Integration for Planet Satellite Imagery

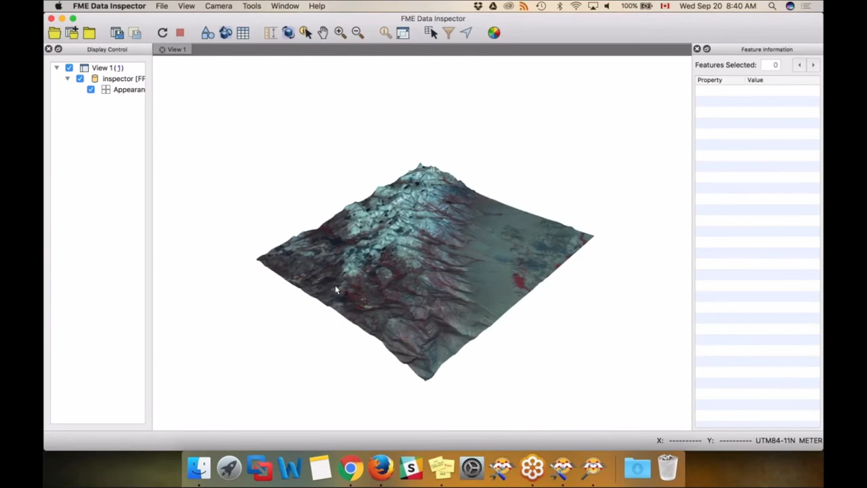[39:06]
because the red all shows me that there is some vegetation in those mountain ranges somewhere. Oh, it's being glitchy.
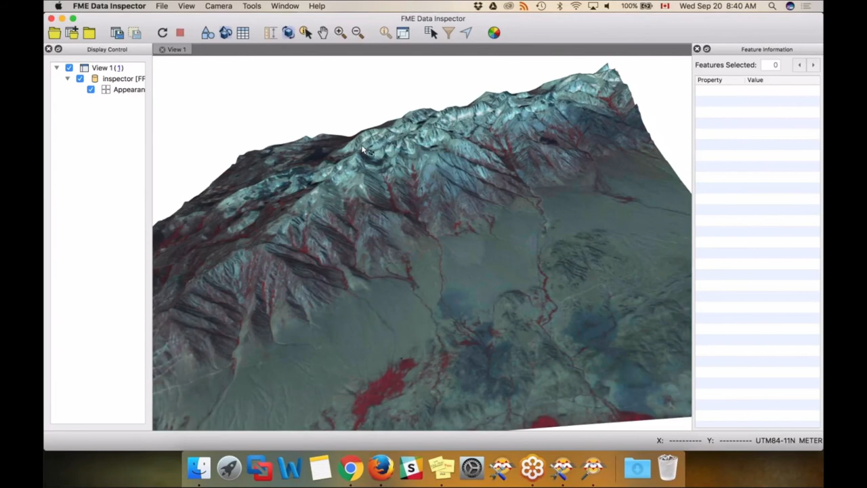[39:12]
Anyway, so yeah, you can see there's a bit of vegetation going on. The 3D-ness is really cool. I can see how high the mountains are. So yeah, pretty cool. And next week we will be talking about vegetation and its health, and why red represents healthy vegetation.